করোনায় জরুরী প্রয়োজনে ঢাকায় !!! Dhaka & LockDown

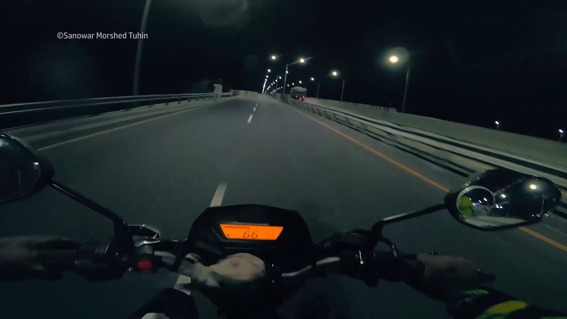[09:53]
অনেক বেশি খাটাখাটনি হলো বাসা চেঞ্জ করলাম বুঝতেই পারছেন যে বাসা চেঞ্জ করা বাসার যে জিনিসপত্র পরিষ্কার করে আরেক বাসায় শিফট করা
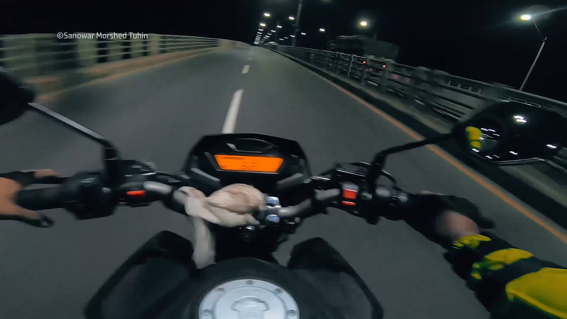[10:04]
দেন অনেক টায়ার্ড আর কি তারপরও ফিরে যাচ্ছি তো রাস্তা একদমই ফাঁকা আমি বসে আছি আমার ছেলে লাইফেই আছি